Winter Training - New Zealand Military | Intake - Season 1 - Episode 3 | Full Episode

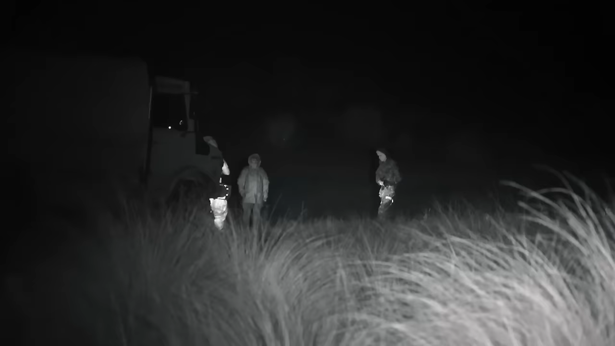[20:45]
The enemy and Clark's kidnappers are in fact Sergeant Pennyhar and Corporal Dowdle.